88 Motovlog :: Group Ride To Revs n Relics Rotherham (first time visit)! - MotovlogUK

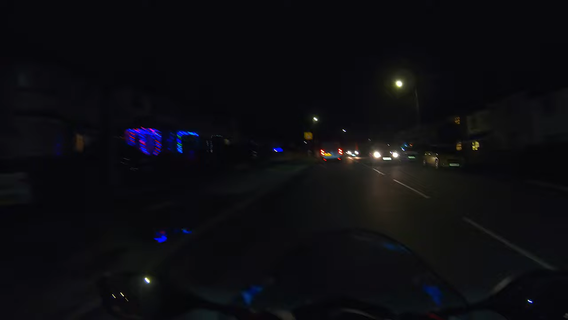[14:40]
Wow. Anyone think it was Christmas? I think it's the 15th today, so 10 more days. Excitement builds.
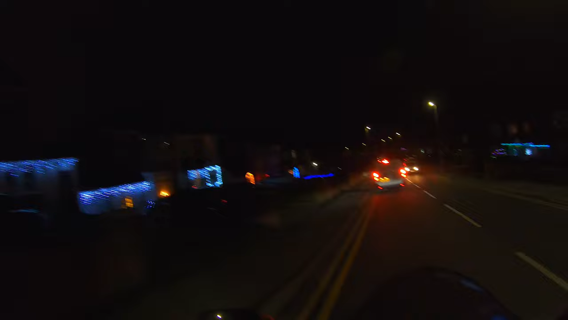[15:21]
Man, there's some good lights, eh? I don't know if you can see them on this camera. Looks like people have made an effort. Shall I show you ours? The wife did the tree this year. Actually, I think she did it last year as well. She does it ever so nice. Just gets on with it, and when you look at it, you think, wow, I couldn't have done that. It's so good how she does it.